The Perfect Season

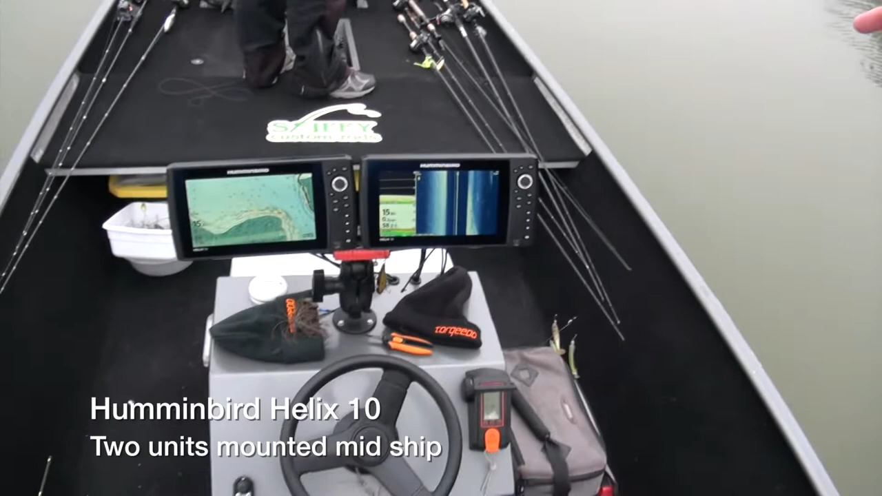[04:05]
We'll move up here to the console, and we got two Hummingbird Helix 10s up front at the bow.
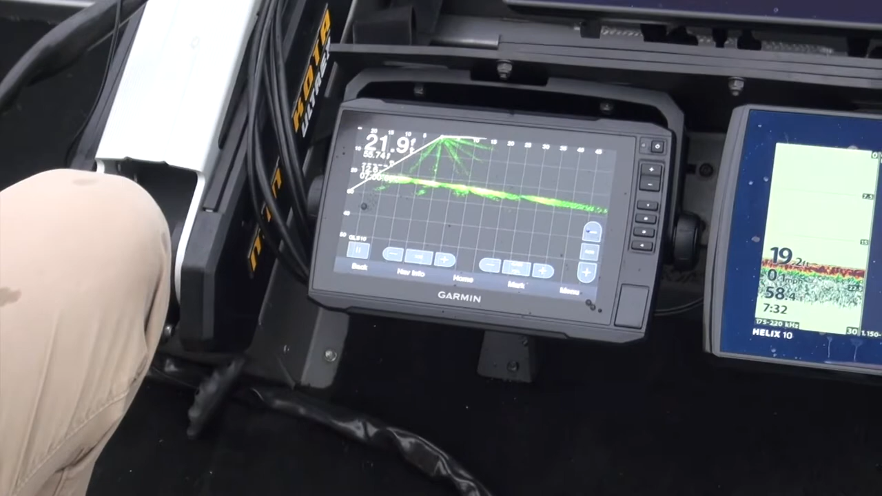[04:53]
so we can look out in front of the boat and pan around and find individual fish on the screen and try to catch those suspended fish.
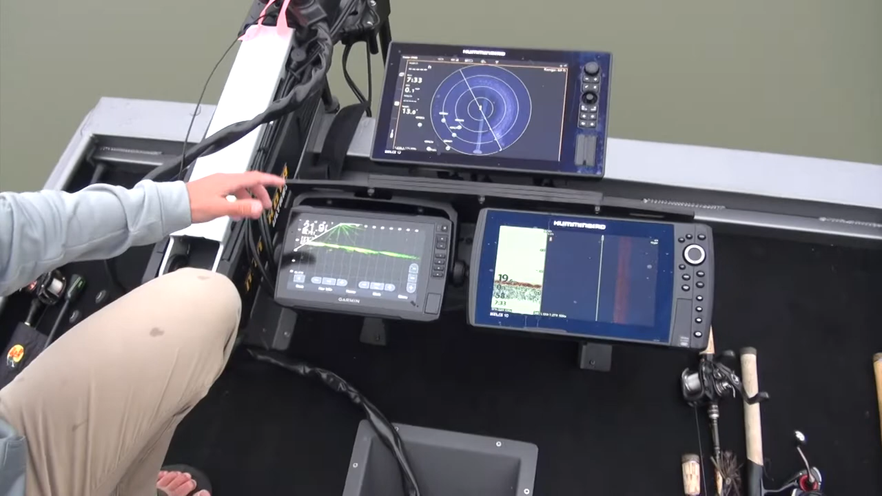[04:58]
I also use the Solix 12 up here.
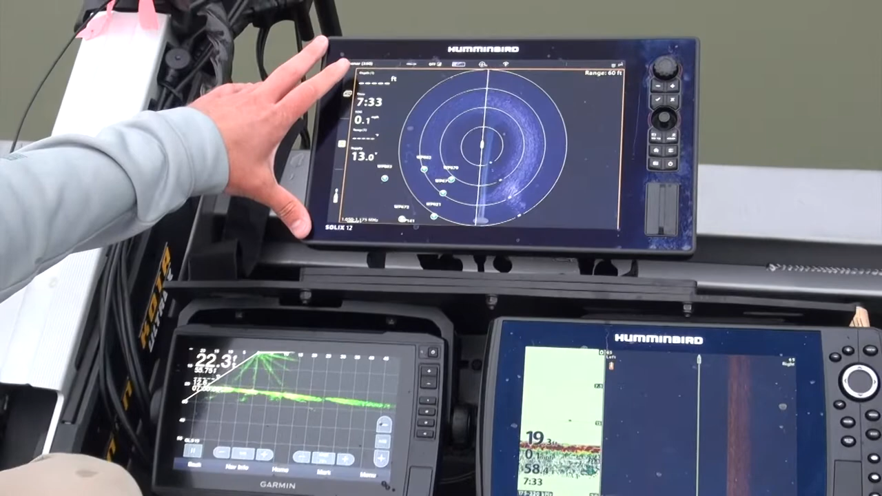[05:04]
This mainly finds the structure that we're fishing,
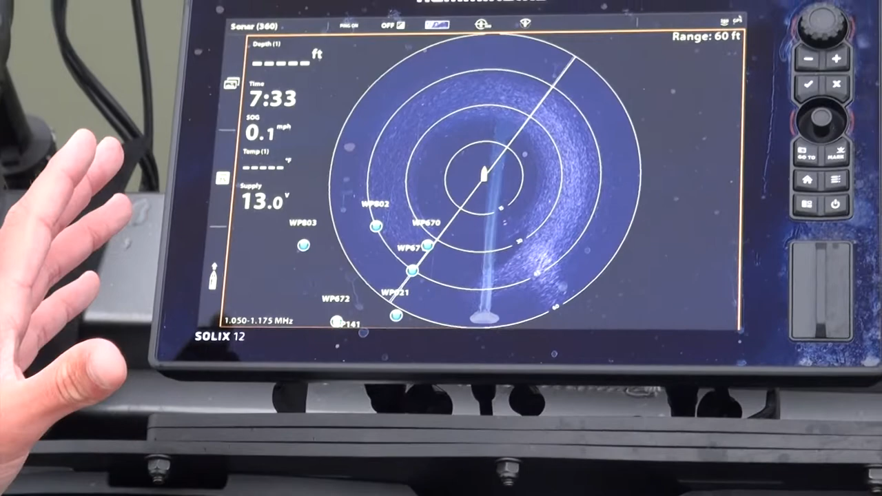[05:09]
On screen: speed 0.1 mph
and we can see that out in front before we get to it, but it also shows the fish. The only thing it doesn't show is where in the water column those fish are, so you can pair these two technologies to find the structure and then find where the fish are in the water column.
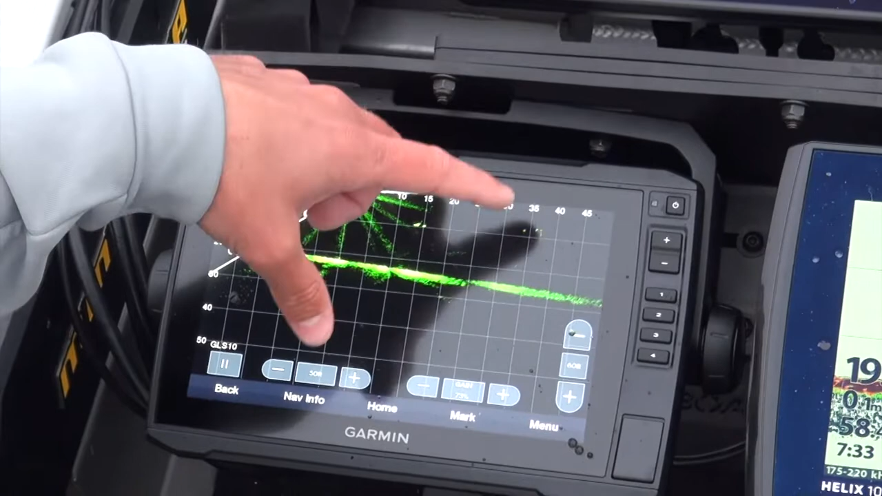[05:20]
This Helix 10 right here,
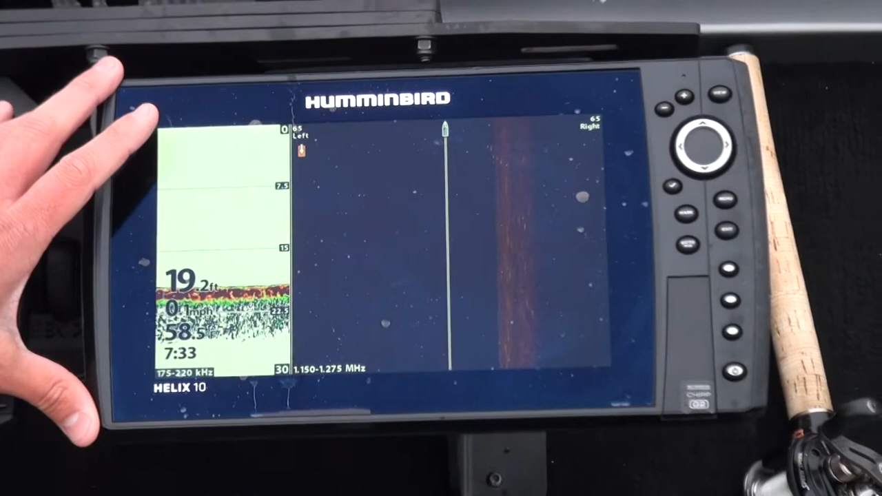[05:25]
On screen: depth 19.2 ft
usually use it for traditional sonar or down imaging.
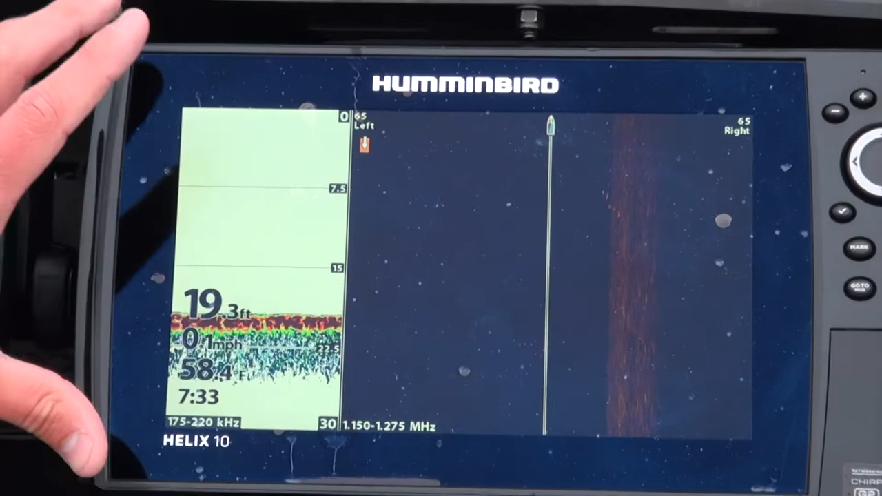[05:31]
On screen: depth 19.3 ft, water 58.4°F
We do use side imaging a little bit here, and then we also use this for mapping. I have all the Hummingbird units connected via ethernet,
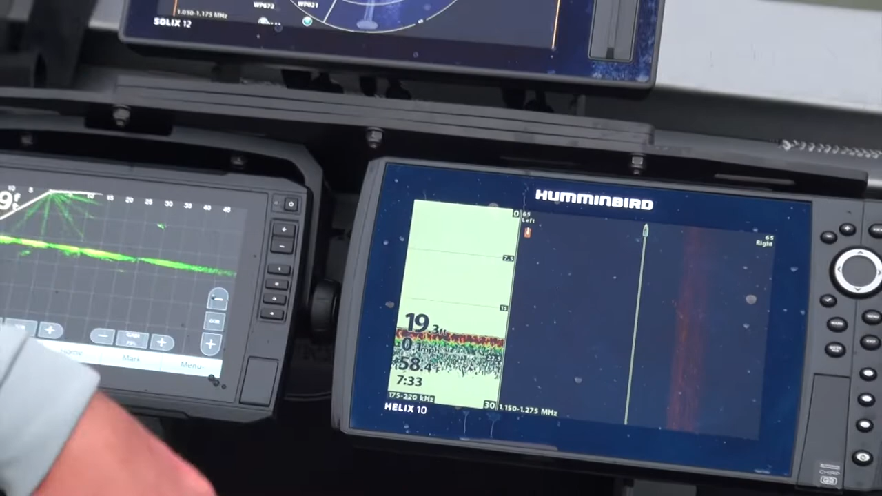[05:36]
so they share all the waypoints from the front of the boat to the back of the boat.
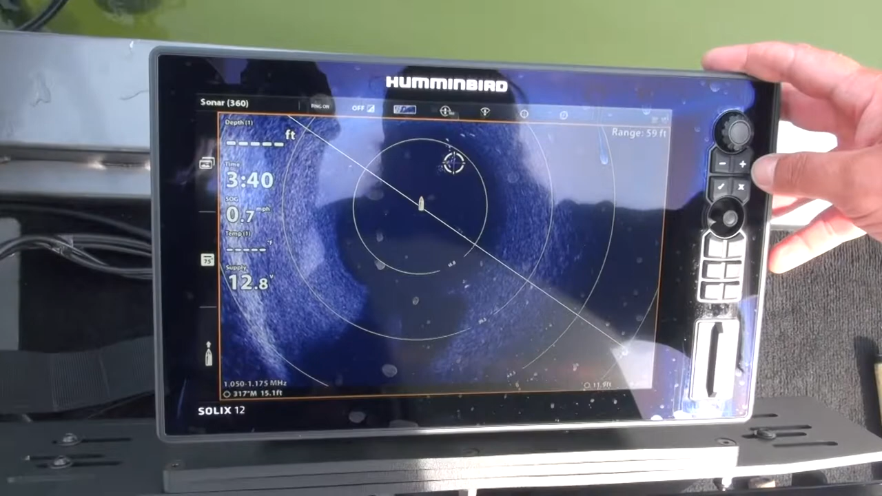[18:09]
so on this 360 you can see a bait ball right
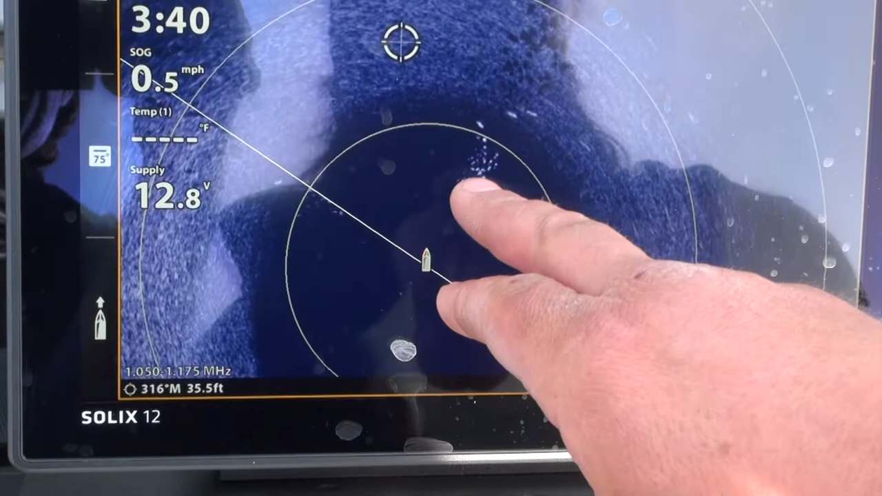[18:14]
On screen: speed 0.5 mph
here and one two three bass with it son son son Come on!